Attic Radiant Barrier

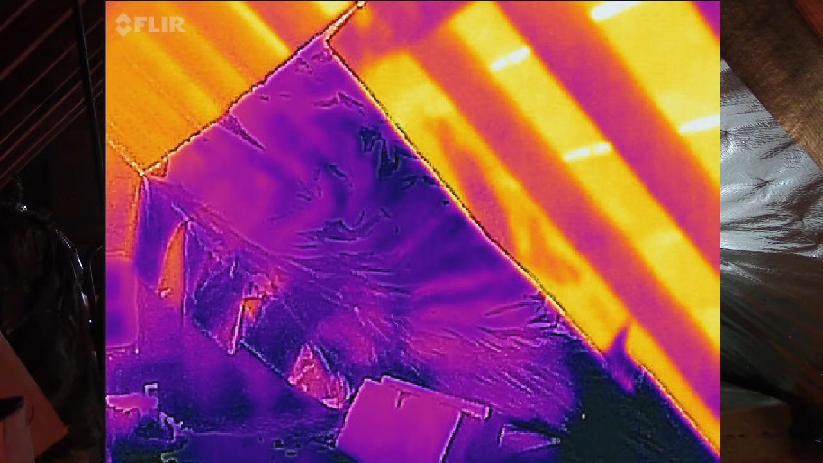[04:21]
So you can see that on a hot day when the roof is radiating at maybe around 130 degrees into here,